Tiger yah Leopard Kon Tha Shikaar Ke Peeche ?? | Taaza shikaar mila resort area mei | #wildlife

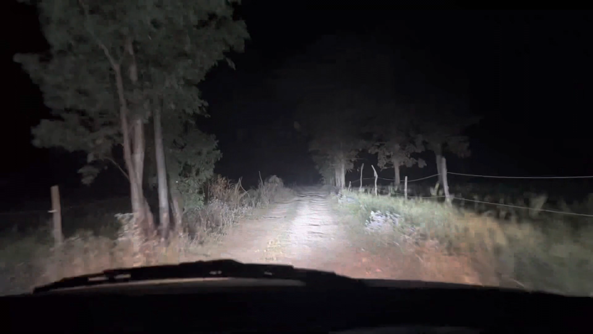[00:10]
देशी view जिसको भीषिकर हम लोग कहते हैं इंडिया में कि वाइच-साहि मज़ा आ गया वही वाला व्यू के त लेकिन भाई ये रोड बहुत ही ज़्यादा खराब है तो बहुत समाल के चलना पड़ेगा और उमीद है कि गाड़ी लग जाएगी पर कोई नहीं आप लोग से प्यार इतना मेरे वाई कि गाड़ी लग भी जाएगी ना तब भी टाइगर दिखा के जाएंगे तो